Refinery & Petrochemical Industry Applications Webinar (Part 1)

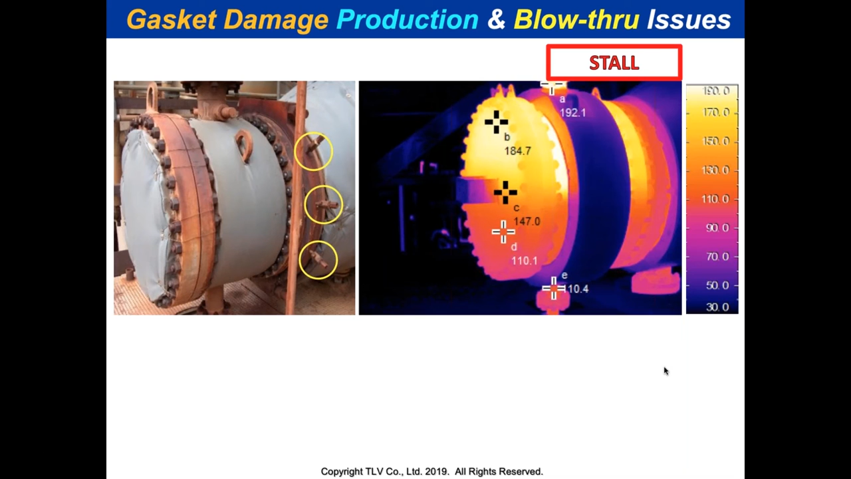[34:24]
that's really a stall which is kind of a cold trap failure even if the trap is functional you take it apart there's nothing wrong with it it's not the trap that's bad it's the pressure differential that's bad so what operators will do is they open the bypass and if you've heard my other webinars i call that the double whammy you damage equipment and you blow steam into the return header it's really a triple whammy if you think about you're getting when you're blowing steam in the return hammer header you're getting water hammer but you're also having an energy loss so you get